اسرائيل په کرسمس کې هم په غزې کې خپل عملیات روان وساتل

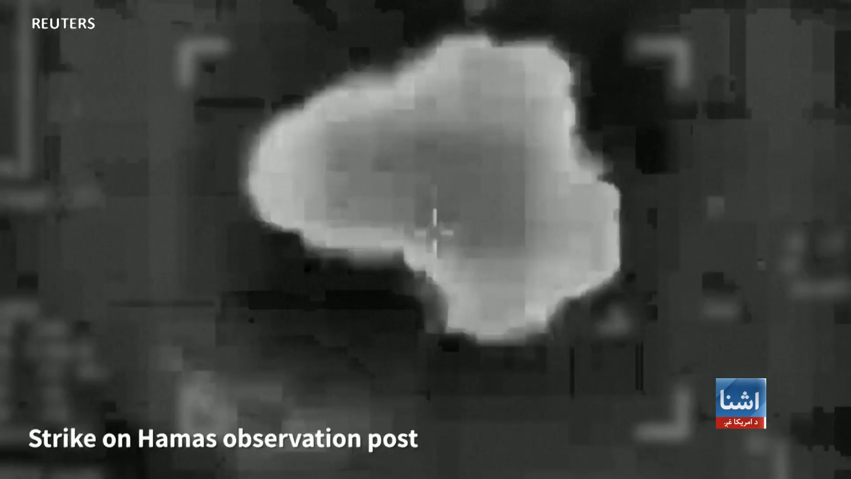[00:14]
خانیونس که فلسطینیانو دشپی ده هوایی بری دروست ده خبلو